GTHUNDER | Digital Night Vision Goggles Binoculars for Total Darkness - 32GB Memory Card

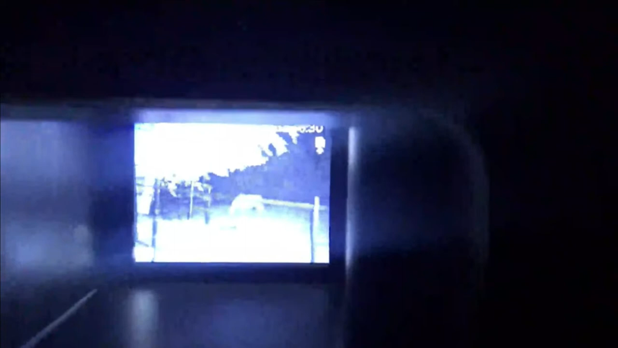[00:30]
And you can take photographs or you can do video.
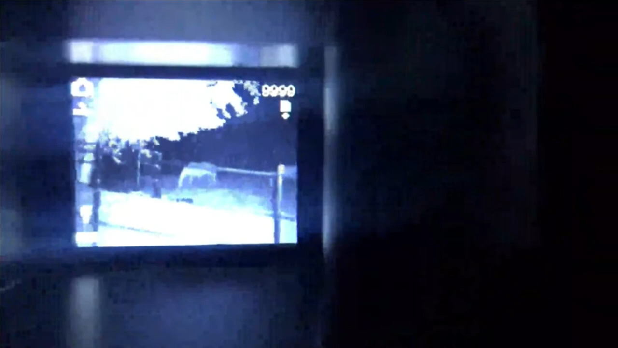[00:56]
So I'll post the video. So this is the video taken directly from the unit.
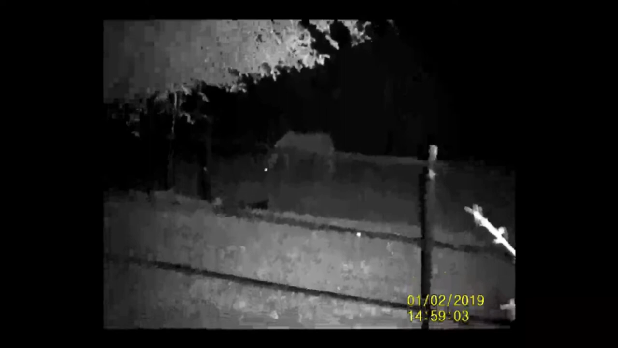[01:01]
It's a little bit shaky because I was trying to film while holding the iPhone at the same time.
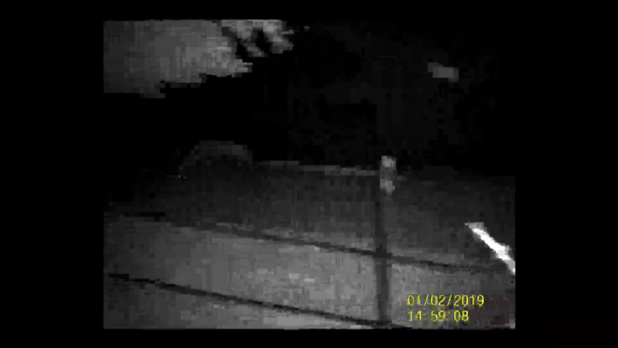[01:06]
These are two of the still photographs I took.
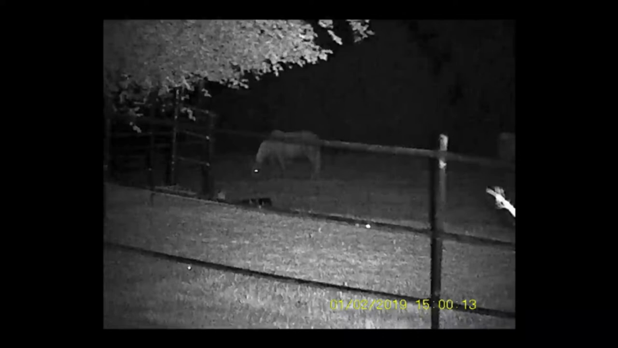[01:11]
The first one is of the horse in the field and the second was a dog standing next to our kennel.